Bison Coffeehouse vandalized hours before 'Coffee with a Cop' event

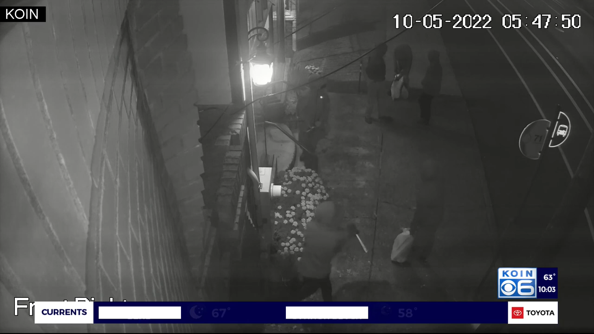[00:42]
This security video captures the moment a group of six vandals smashed in the windows of the Bison Coffee House just before three this morning.
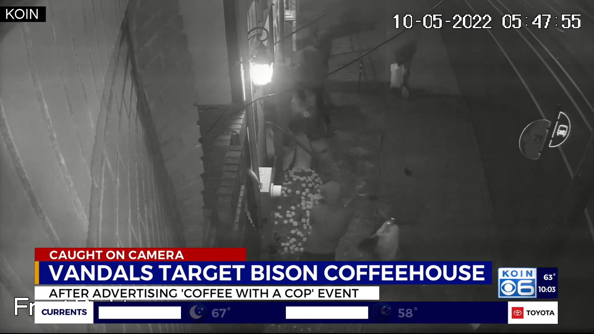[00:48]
Watch as the group uses what appears to be an extinguisher hose to spray paint throughout the Coley neighborhood cafe.
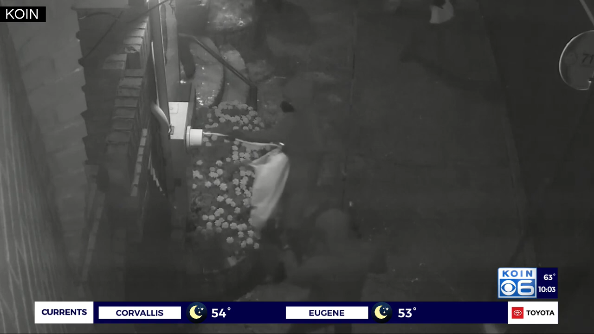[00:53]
Owner Loretta Guzman tells us after getting the call, this is what she walked into.